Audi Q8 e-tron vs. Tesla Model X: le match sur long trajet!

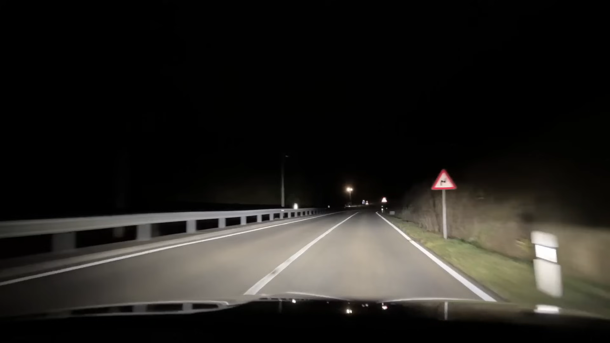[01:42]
Alors première différence chez Audi par rapport à chez Tesla de nuit, c'est les feux Matrix LED.
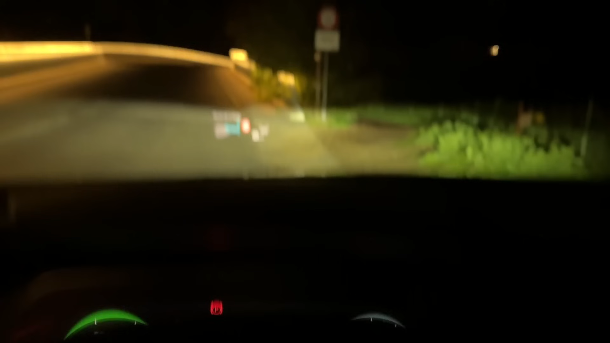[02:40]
Sur l'affichage tête haute. Ah, c'est parti ! Ok, donc là, elle devrait trouver des bornes. Voilà.